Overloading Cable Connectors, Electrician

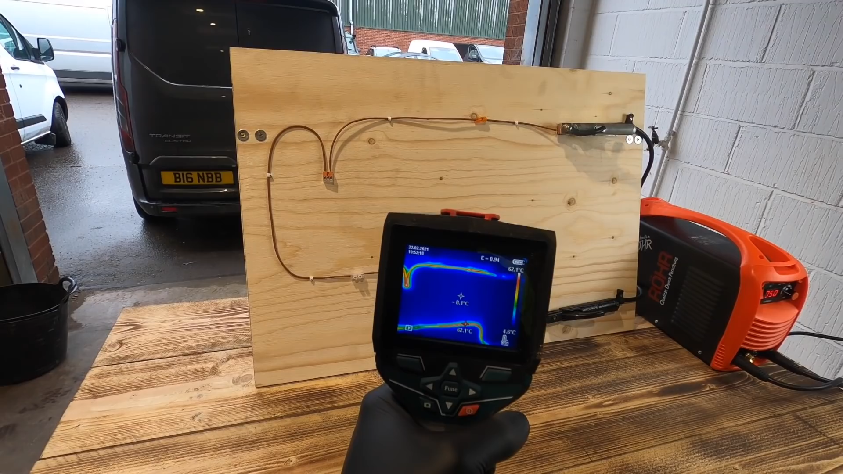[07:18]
I can already smell in the air that it's getting warm. So, let's have a look at the cable itself first.
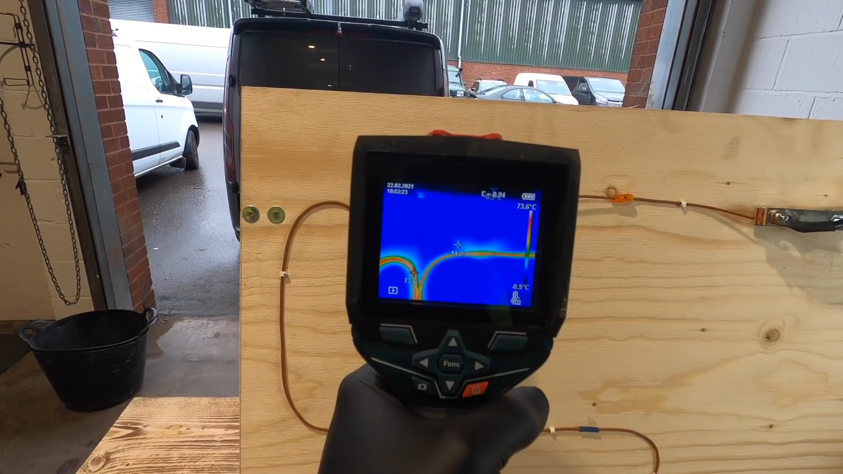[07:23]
On screen: scale top 73.6°C, scale bottom 0.5°C
That is now sitting at 75 degrees.
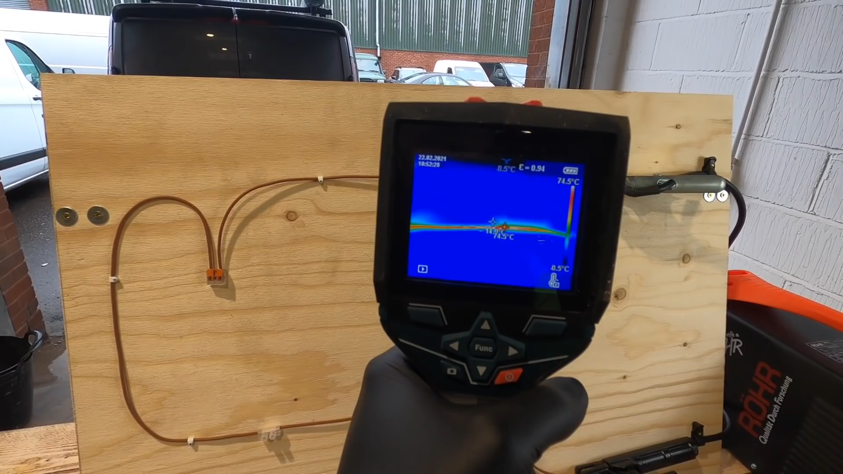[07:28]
On screen: scale top 74.5°C
Spliced line, around about 80. The Wago itself, 90.
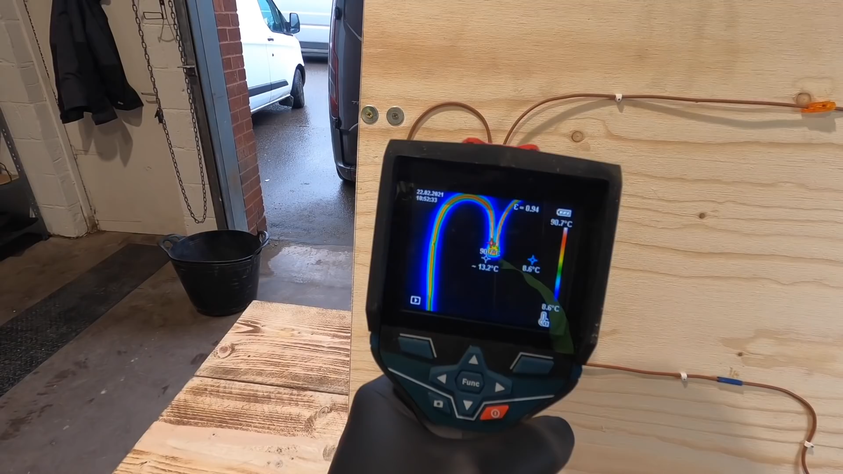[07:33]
Connector block, still 47 that came up at,
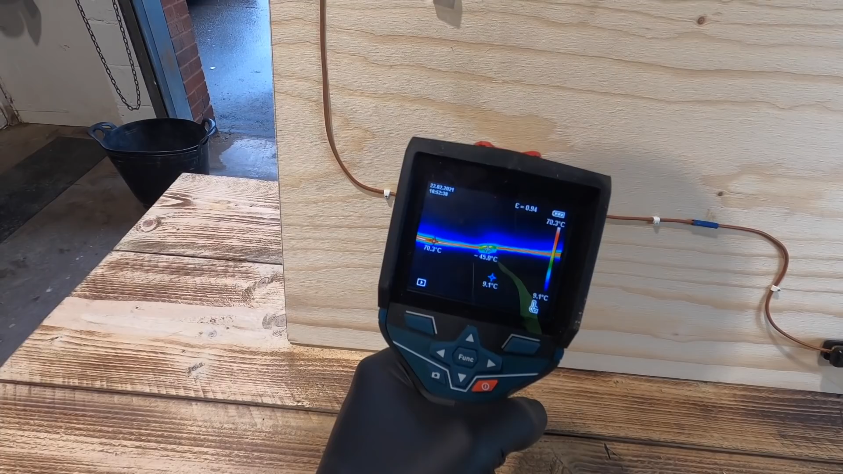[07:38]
and then the crimp at 99.
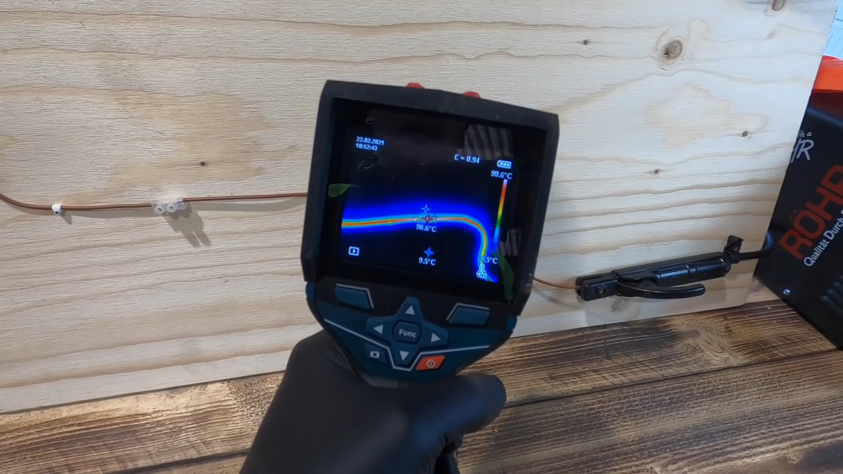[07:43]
On screen: max 98.6°C, min 9.5°C, scale top 98.6°C
So, I think the next time I turn it up, we'll go to 70 next time.
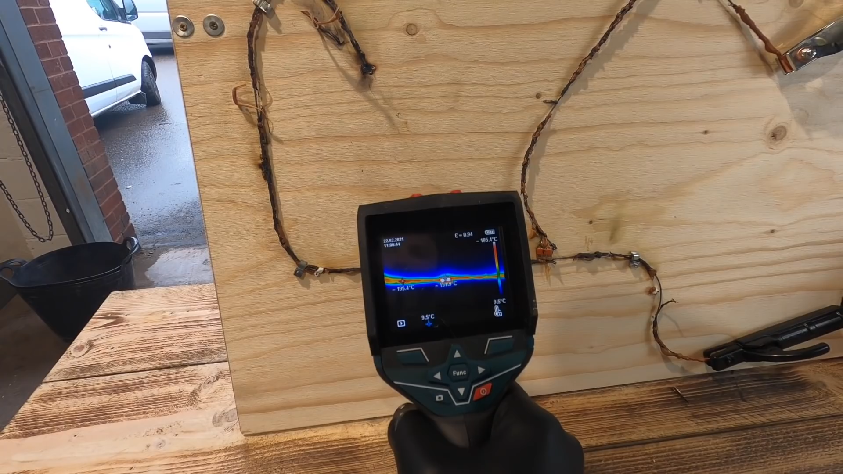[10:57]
195. Yeah. So, it's maxed out my reading.
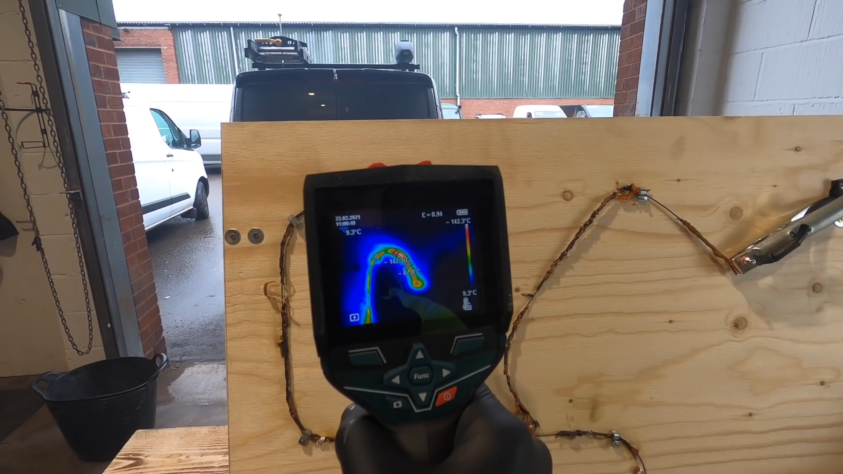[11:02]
You can clearly see there from the spark, that Wago went first.